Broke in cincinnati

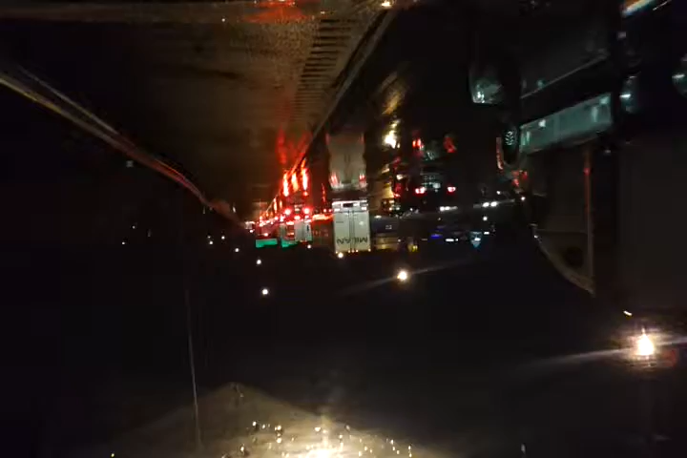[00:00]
this is Captain Quirk Ratchet I am broke down I am really broke down on that side of the road the transmission reset probably tell me so we're doing